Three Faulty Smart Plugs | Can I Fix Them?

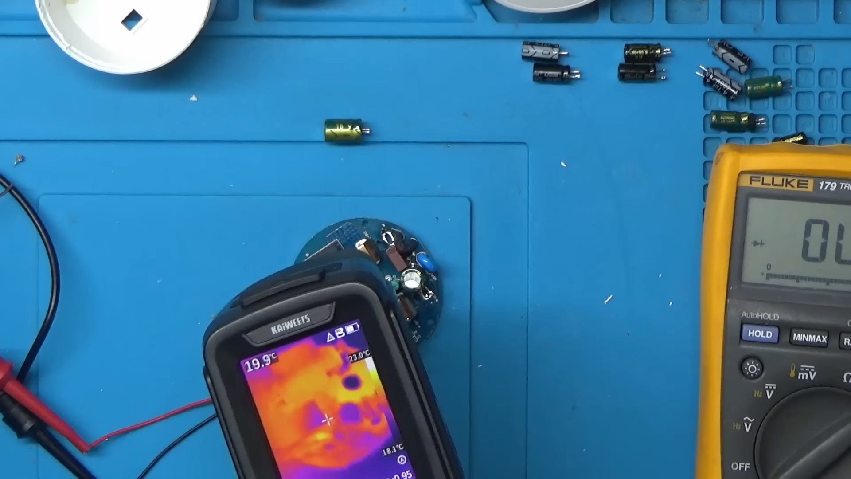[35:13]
On screen: spot 19.9°C, scale bottom 18.1°C
there's something just there I switched it off you can see it fading out
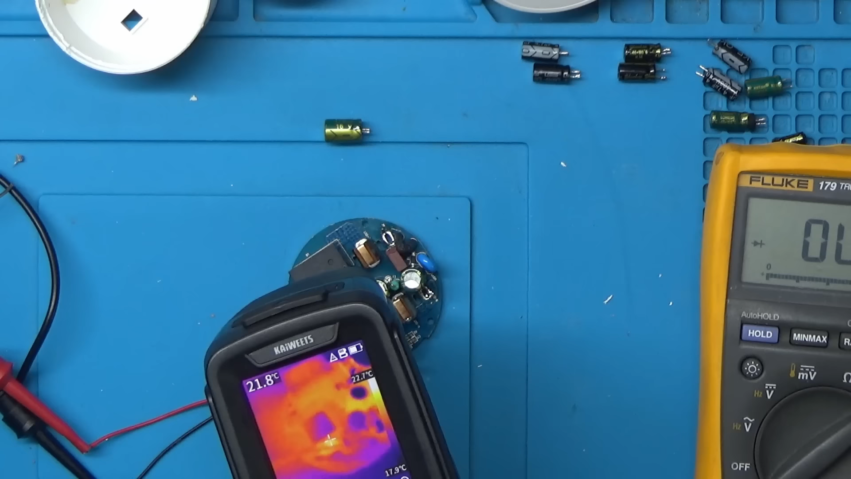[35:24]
I'll just increase the amps a little bit more put it up to maybe two amp there you go and you can see it straight away there
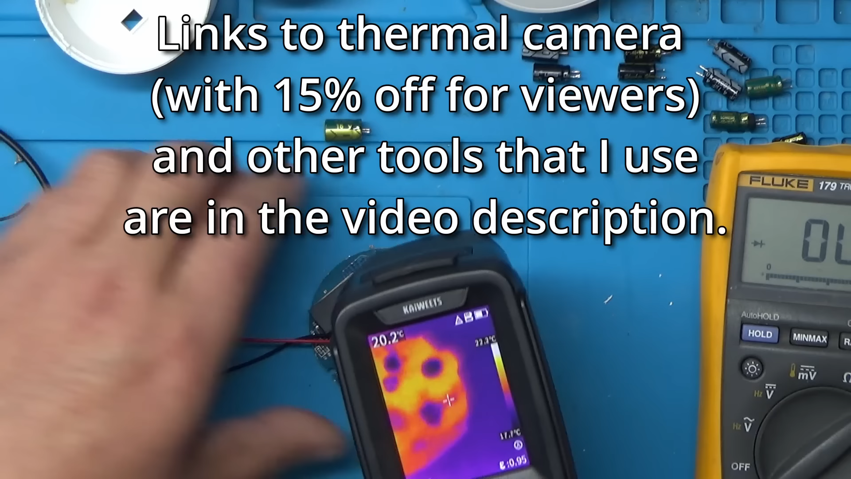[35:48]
On screen: spot 20.2°C
let's just try that again let's try and get a bit more centred in the shot there so that appears to be that component there
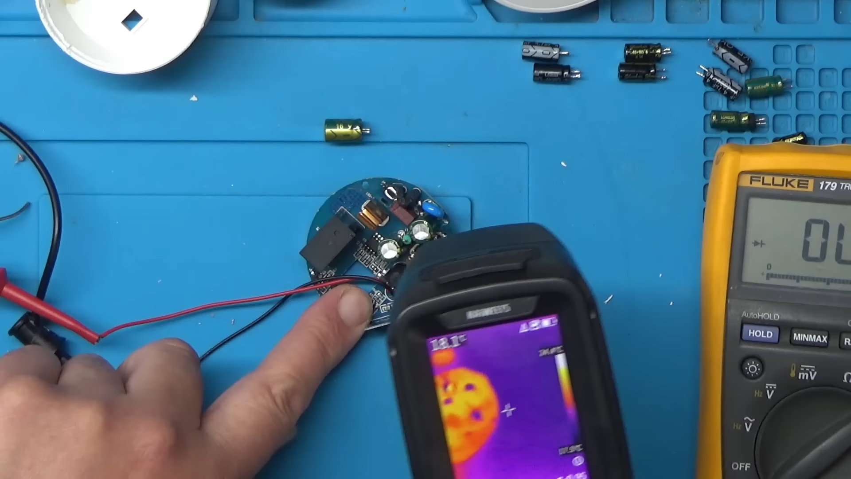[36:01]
which looks like a capacitor just in front of that voltage regulator I'll just zoom down a bit
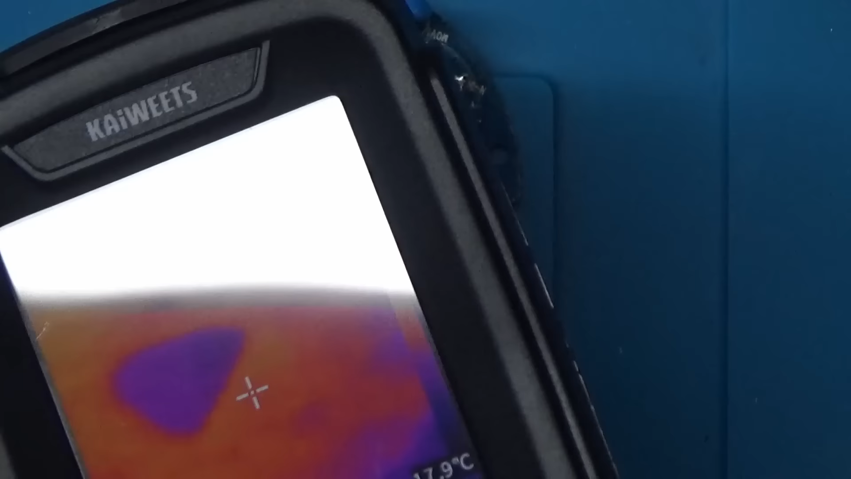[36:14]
I'll just try that again I'll just try that again it'll be a bit hard to try and get the thermal camera in shot as well